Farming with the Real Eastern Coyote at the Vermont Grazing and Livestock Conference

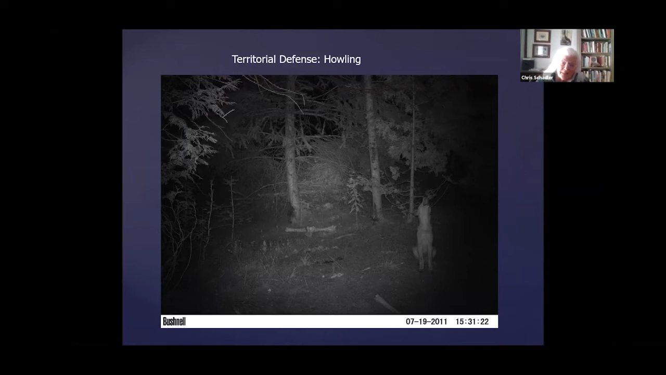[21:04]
They also proclaim their territoriality by howling. So this actually is about a four-month-old pup that kept coming in front of my trail cam and howling for its pack members. So, you know, when a pack is howling,